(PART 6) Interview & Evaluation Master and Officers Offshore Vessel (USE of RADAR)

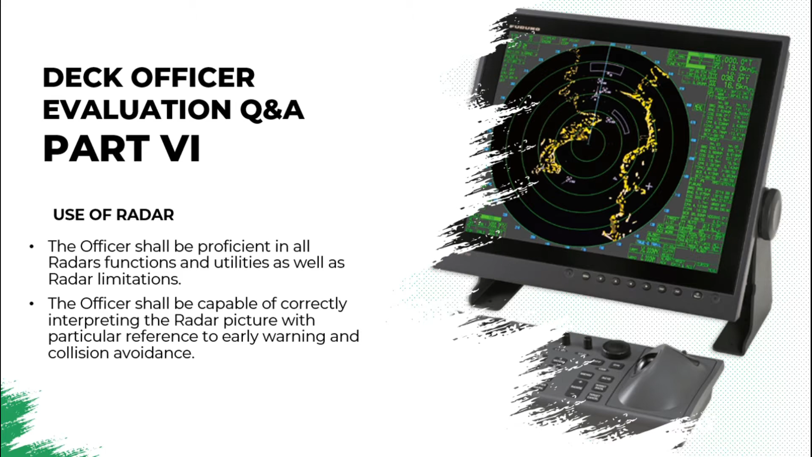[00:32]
dan juga perlindungan radar dan pemahaman kita mengenai cara mengenai penelitian dengan pertanyaan yang sepatutnya ke pembahasan awal dan penelitian penelitian.
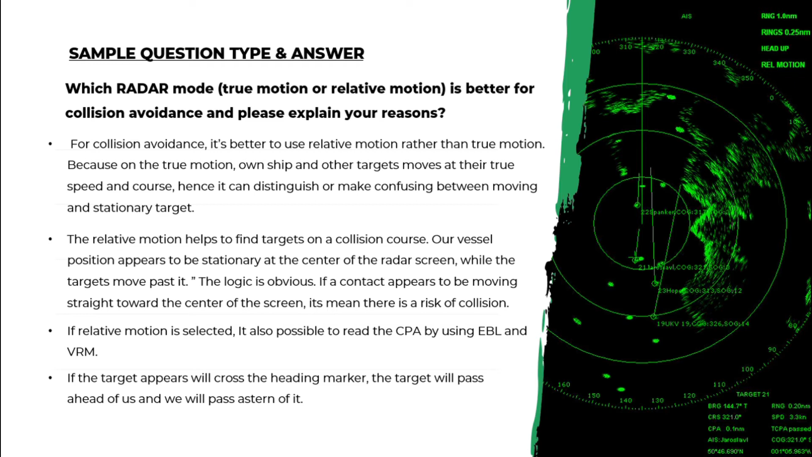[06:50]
read the cpa of the target by using ebl and the vrm and that the reason if the target appear will cross the heading marker the target will pass ahead of us and we will pass a last turn of it
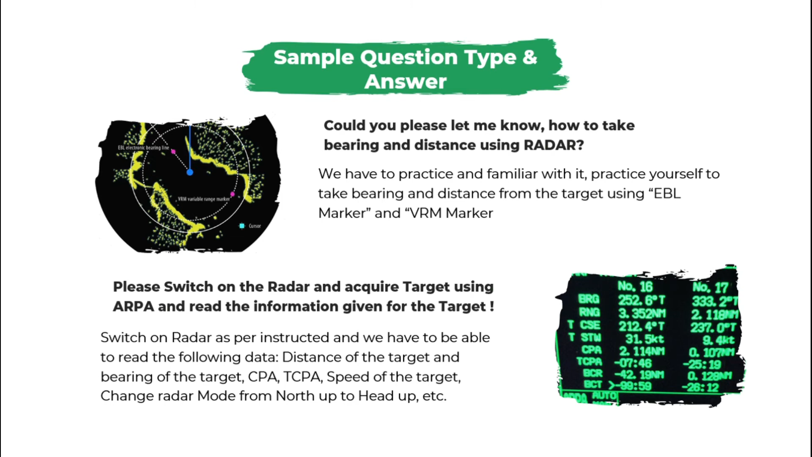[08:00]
radar mode from node up to head up etc okay next sample question and the answer are you familiar with the parallel index technique
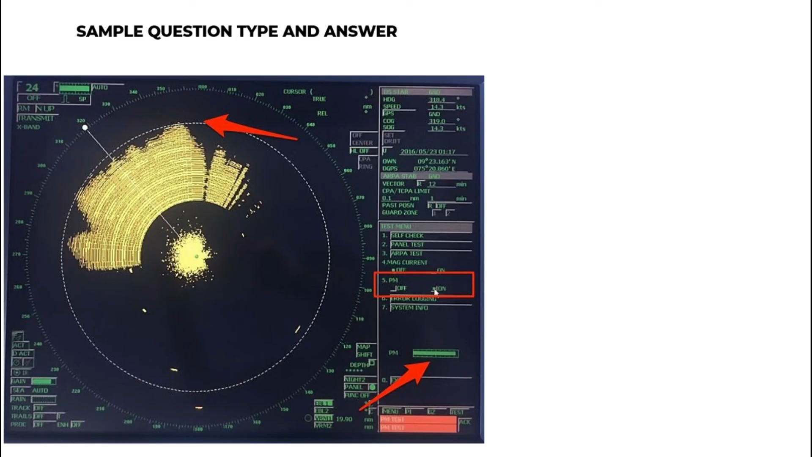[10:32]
well sometimes the examiner will ask you to do the performance test of the radar so please be familiar how to do this on your radar the instruction how to do the pm test on each radar you can find on the radar operating manual book that you have on board